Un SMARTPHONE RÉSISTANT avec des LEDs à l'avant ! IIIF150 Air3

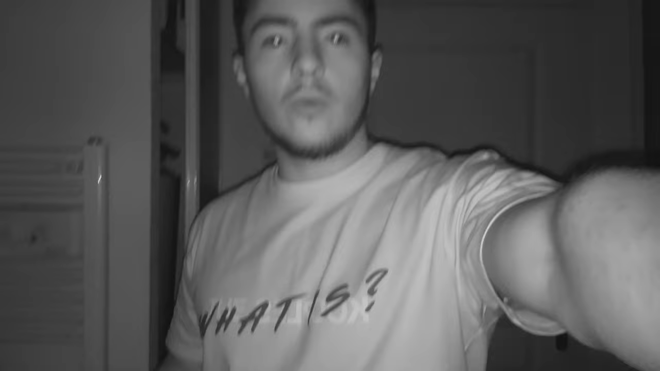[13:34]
Ok, peut-être que la mise au point ne se fait pas super bien sur les éléments dans le noir comme moi. Mais en tout cas, on est bien.
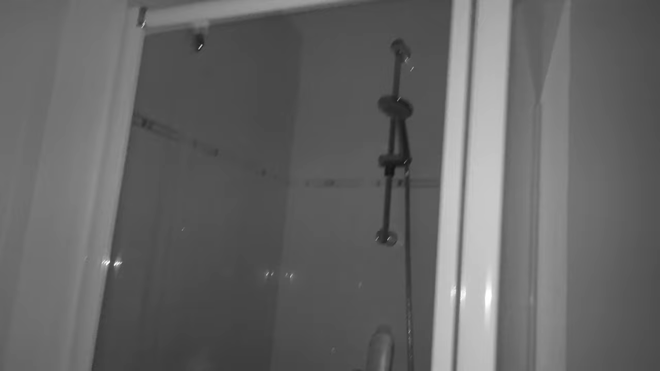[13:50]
Comme ça, vous n'êtes pas perdu. Vous voyez où est-ce qu'on est. On a de bonnes qualités. Il n'y a absolument aucune lumière, mis à part l'écran du téléphone ici. Et on a quelque chose qui va bien marcher.